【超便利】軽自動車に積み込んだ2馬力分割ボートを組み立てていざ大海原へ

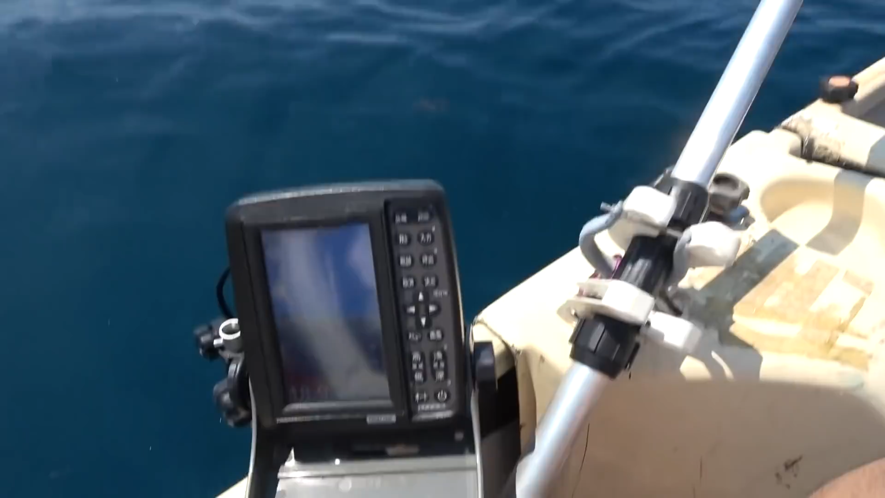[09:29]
練習でうん今、19mとか深いうんこの下19mあるんですよ見えんね、これは魚はいないといない?